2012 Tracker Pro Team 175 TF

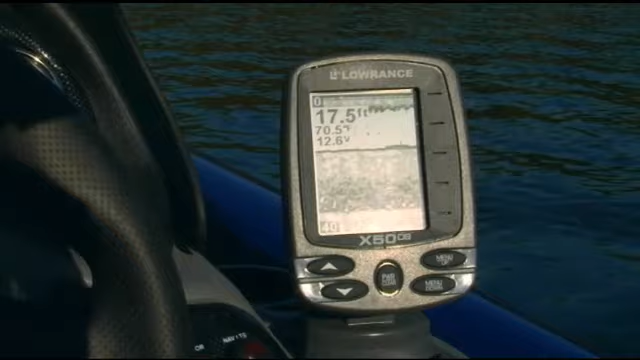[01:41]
The ProTeam 175 TF comes fully equipped with a Lowrance X50 DS fish finder and a motor guide foot control trolling motor,